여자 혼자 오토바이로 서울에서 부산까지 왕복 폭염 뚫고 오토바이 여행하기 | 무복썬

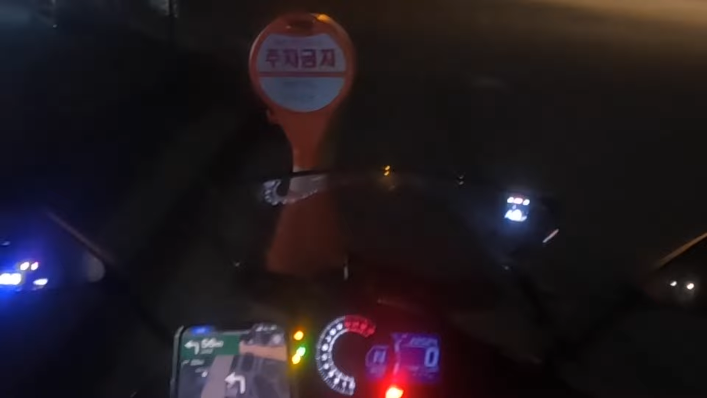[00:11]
일단은 제가 목적지를 장림포구로 정했거든요. 이 장림포구로 정해가지고 지금 시간이 몇 시냐면 새벽 3시 반입니다. 3시 반에 출발해서 11시에 도착이에요.
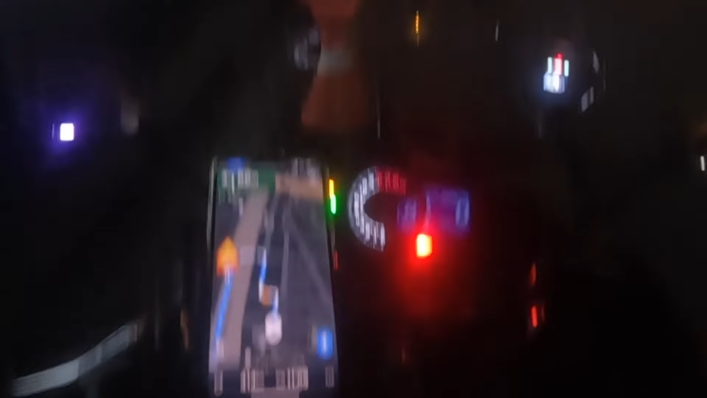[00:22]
그러면 한 8시간 조금 걸린다는 건데 준비 시간에 출발해서 414km 서울에서 부산 가기 한번 도전해보겠습니다.
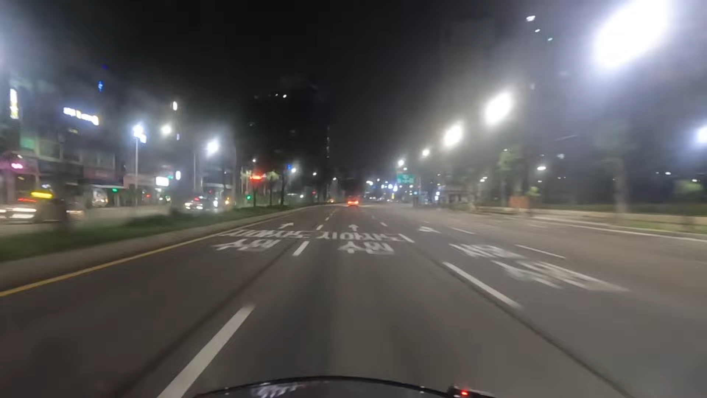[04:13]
그래서 막 딱 뻘뻘 울리면서 아마 근데 아마 낮 되면은 해 뜨고 하면은 그렇게 되지 않을까 싶기는 한데 그전까지 부지런히 한번 가보겠습니다. 부산 들어가서 했었으면 좋겠어요. 이 시간대에 바이크 타시는 분들이 몇 분 계신 것 같아요. 저기 멀리 보이시네요. 렛츠고! 지금 수아까지 내려왔습니다.
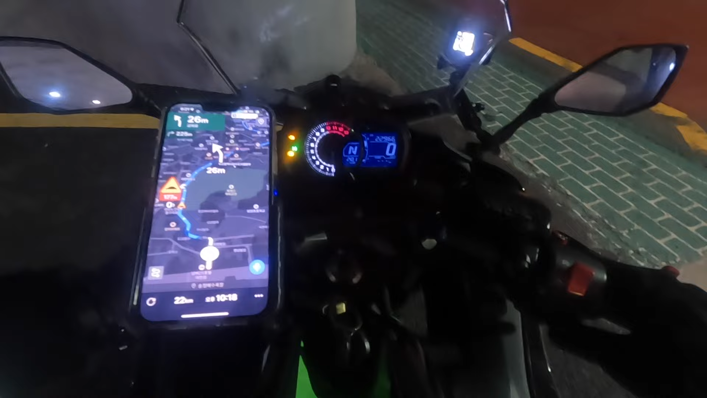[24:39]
네 부산 밤빨이를 하러 갑니다. 부산에서 밤빨이는 처음인데요. 네 성장해수욕장으로 갈 거예요.
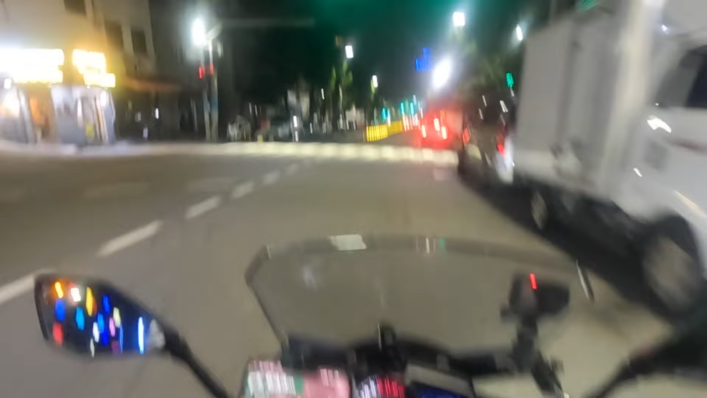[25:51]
근데 밤에는 좀 괜찮을 줄 알았거든요. 근데 송도항 찍으니까 22km인데 거의 한 1시간 가까이 나옵니다. 막히는 건지 모르겠는데 생각보다 시간이 꽤나 나오는 것 같아요. 물론 부산이 처음이라 잘 모르는 것도 있겠지만 와 여기 이쁘다. 호텔인가? 호텔이네요. 코모도 호텔. 이뻐가지고 놀랐습니다.
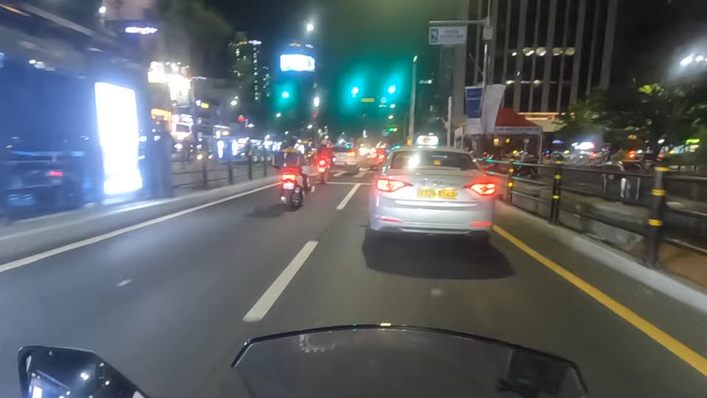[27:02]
이 시각에도 제법 차가 많이 있네요. 고통체증이 다행이네요. 그래도 아까 이 시간대가 낮보다는 진짜 훨씬 타기 편한 것 같습니다. 고통체증이 반으로 준 것 같아요. 아침에 너무 심했거든요. 낮에 진짜 이게 오늘만에 갈 수 있을까?
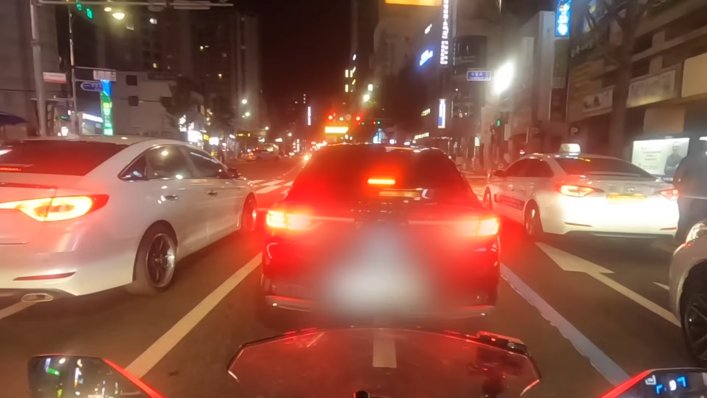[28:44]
그 신호에 다 걸리는 사람? 나. 차 진짜 많아요. 부산 부산의 밤은 장난 아니죠. 다들 밤에 나오시다가요. 무슨 차가 이렇게 많아. 진짜 강남인 줄 알았습니다. 강남은 밤이 돼도 차가 많거든요. 와 이렇게 또 신호 걸려.
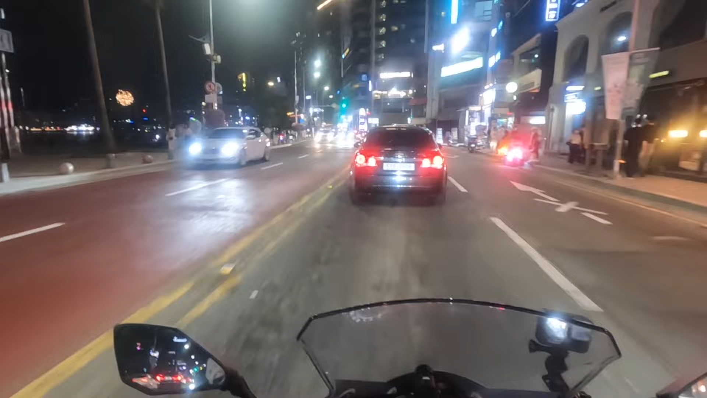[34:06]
12시 반 가까이 됐는데 사람이 어마어마하게 많습니다.